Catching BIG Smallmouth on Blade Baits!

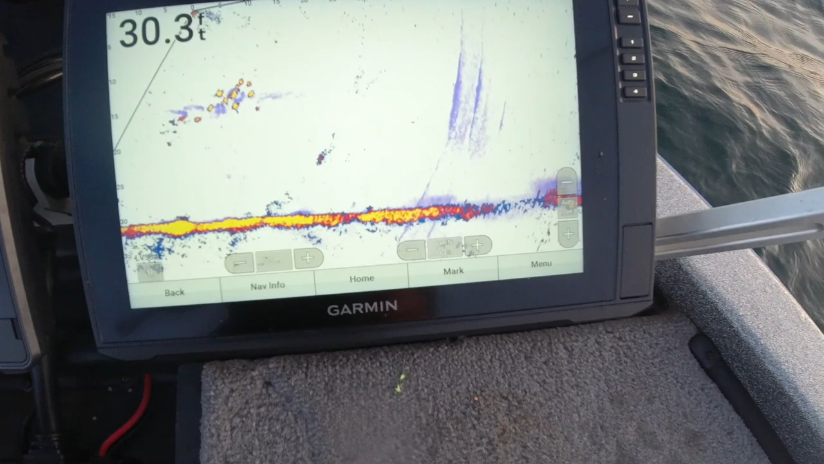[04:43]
On screen: depth 30.3 ft
we have a little bit of breeze and so whenever I'm using my live scope to look for fish I have it set at 70 feet